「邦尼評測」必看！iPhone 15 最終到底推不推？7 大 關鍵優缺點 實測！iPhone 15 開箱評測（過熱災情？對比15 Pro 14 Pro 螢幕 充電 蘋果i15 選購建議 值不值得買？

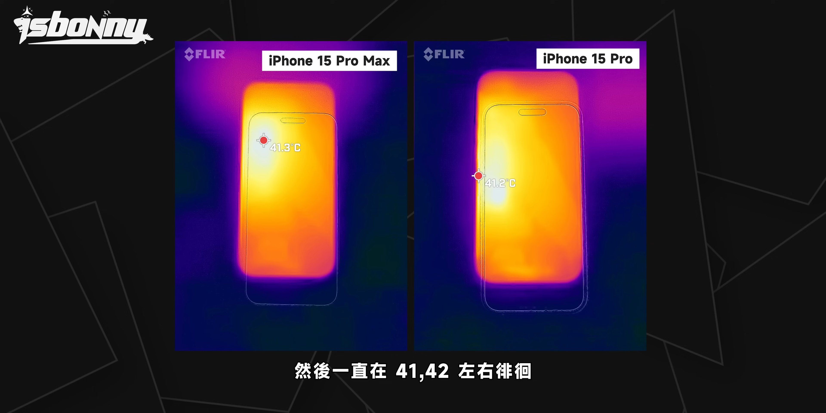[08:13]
42 度左右徘徊然後果然很多人也留言回報他們更新的時候真的蠻熱的而
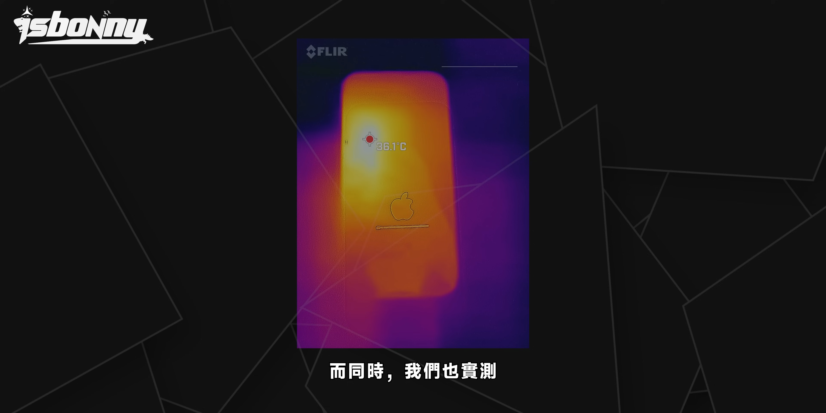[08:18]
同時我們也實測iPhone 15 更新全程最高就是只有 36 度整層低了 5、6 度以上
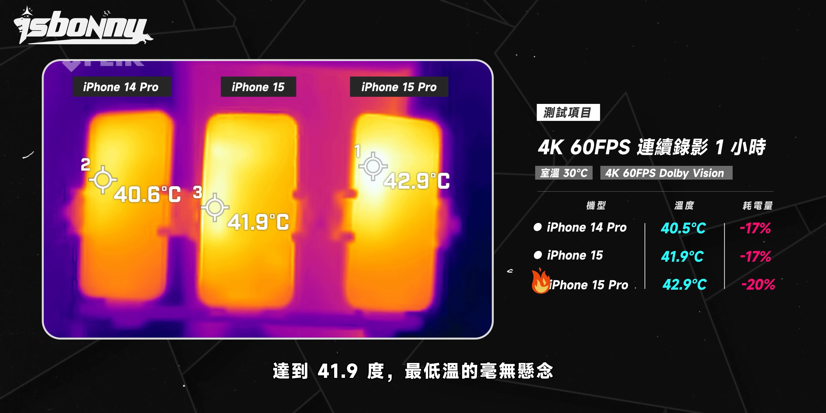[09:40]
9 度那最低溫的毫無懸念還是 iPhone 14 Pro最高溫空中在 40 度上下
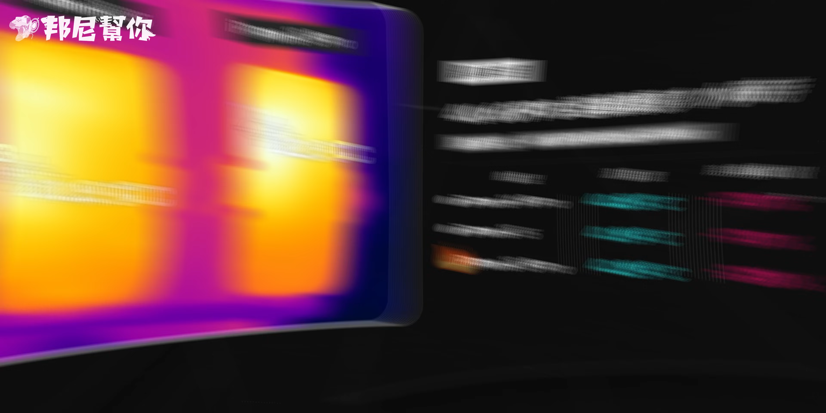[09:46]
另外大家敲碗把 S23 Ultra 一起抓進來測試我們一樣測 30
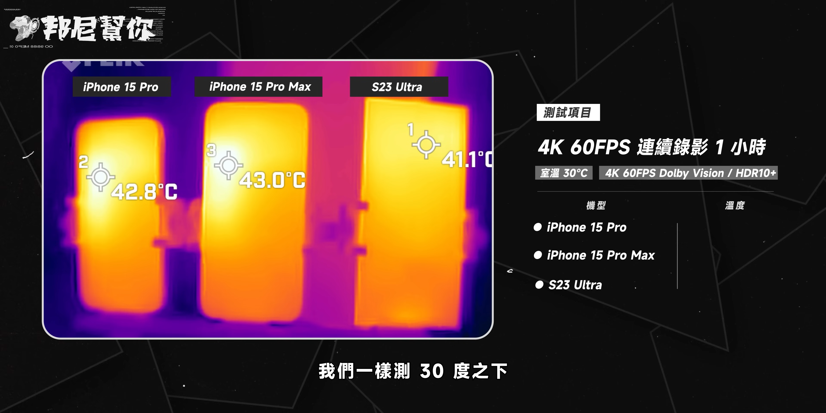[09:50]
度之下4K 60 HDR 連續錄影 1 小時上結果這次最熱的是 15 Pro Max 來到 43 度15 Pro 跟上一組相同達到 42.8 度看來蘋果溫空就是 43 度要
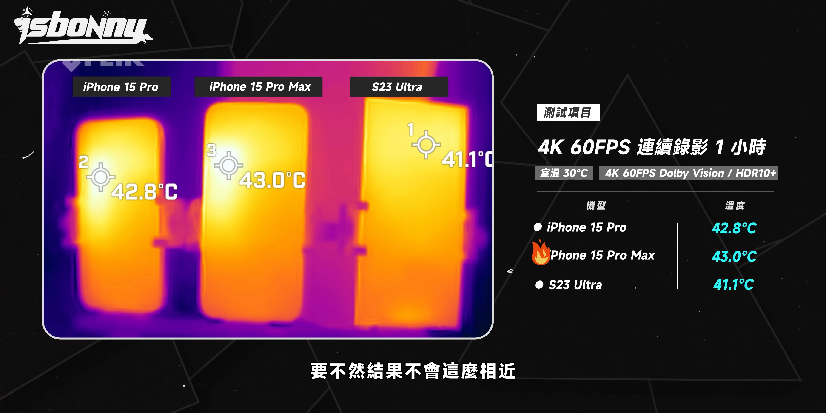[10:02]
不然結果不會這麼相近而 S23 Ultra 低了 2 度左右達到 41.
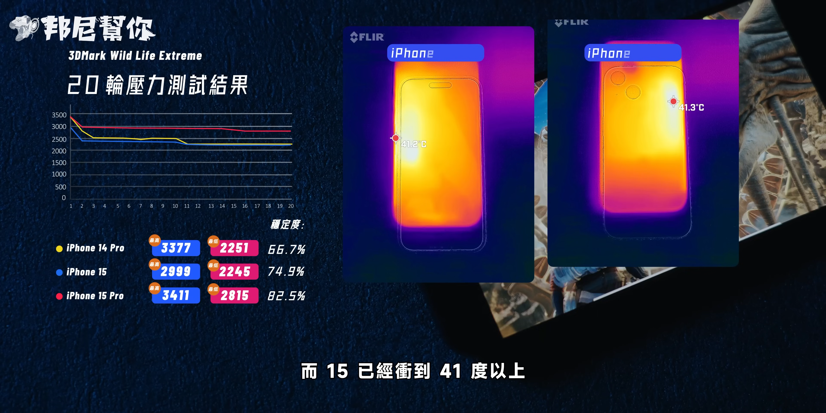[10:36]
15 已經衝到 41 度以上了所以這個測試也明確說明了
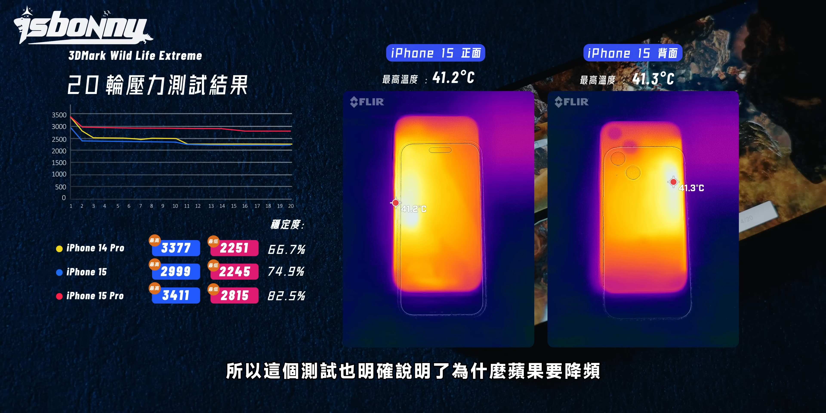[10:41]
為什麼蘋果要降頻因為 15 的散熱目前測下來表現都是比 14 Pro 更差的就算從一開始降頻溫度還是硬生生的比 14 Pro 高了 3 到 4 度第四,
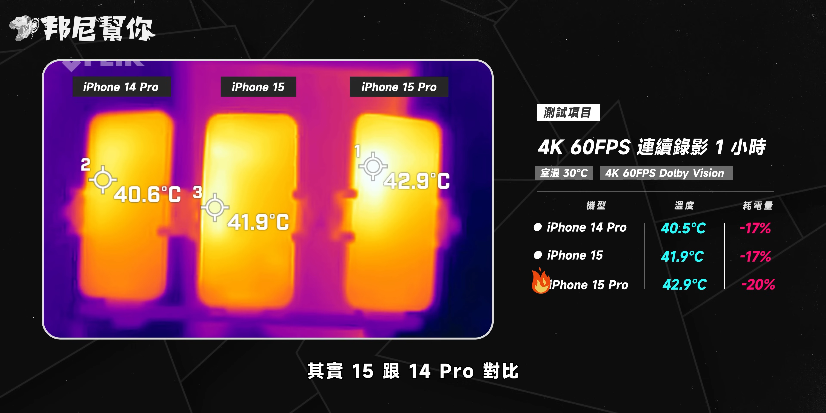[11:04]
發熱其實 15 跟 14 Pro 對比幾乎可以說是不用比14 Pro 完全勝利